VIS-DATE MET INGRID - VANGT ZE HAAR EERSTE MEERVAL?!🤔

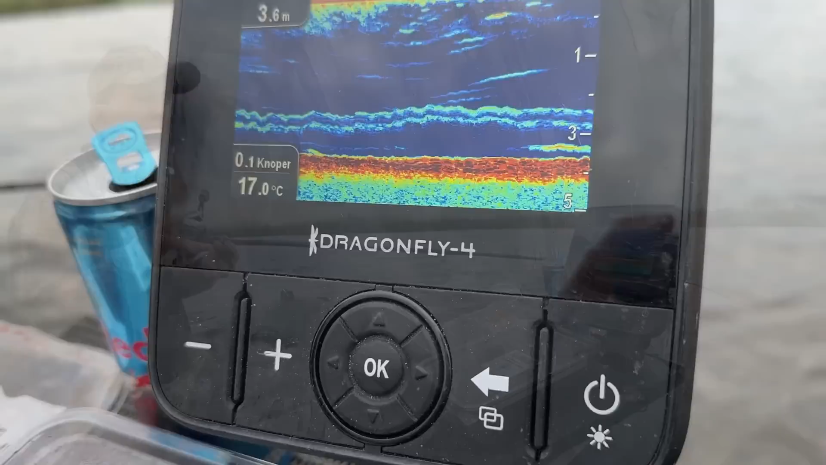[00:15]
On screen: depth 3.6 m, water 17.0°C
Ja, die gaan het pakken. Hou hem heel stil.
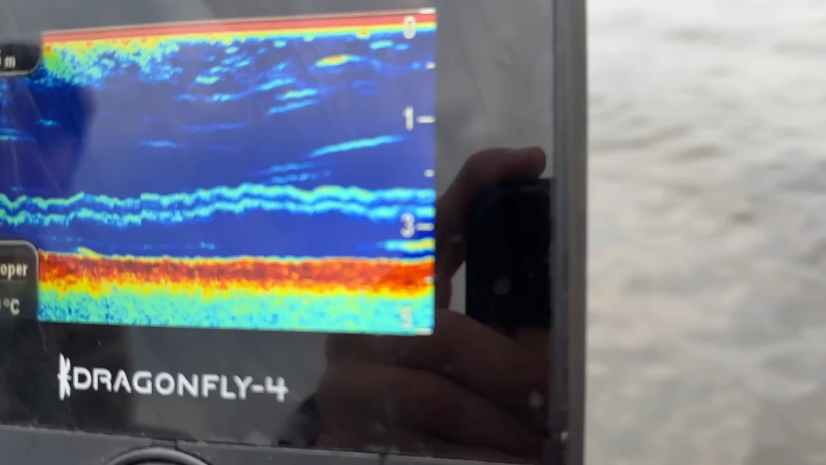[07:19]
Kijk. As we speak. Ietsje zakken, gewoon met je hengeltop. En een beetje wiebelen. Laat je aasmaai ook een beetje zakken.
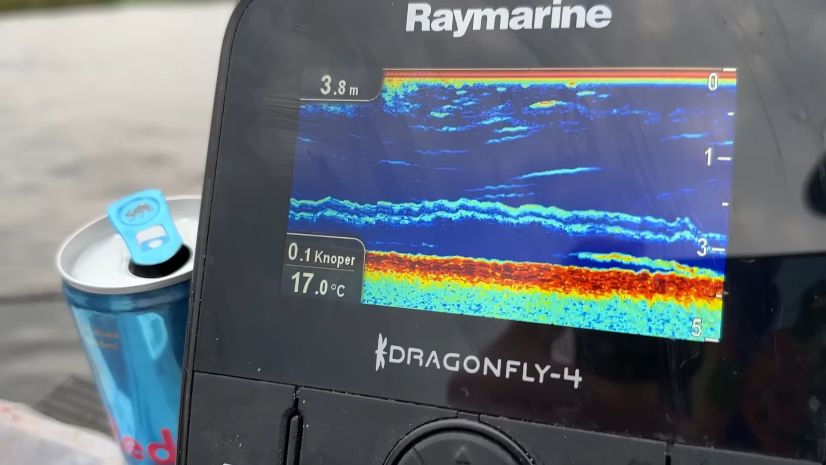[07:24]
On screen: depth 3.8 m, water 17.0°C, speed 0.1 kn
Stop.
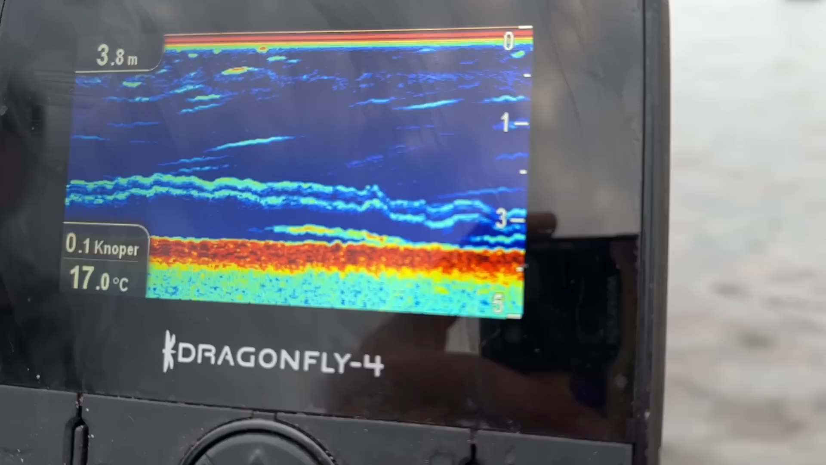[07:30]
On screen: depth 3.8 m, water 17.0°C
Komt-ie.
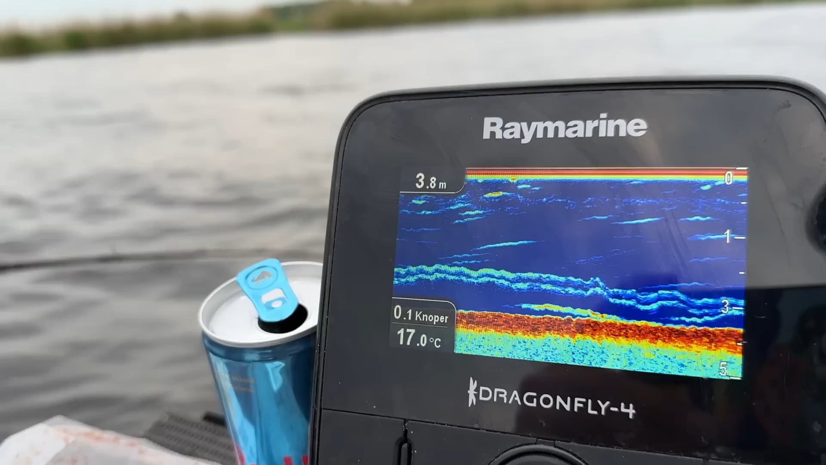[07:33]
On screen: depth 3.8 m, water 17.0°C
Ligt erop. Nou, daar is Simonetje.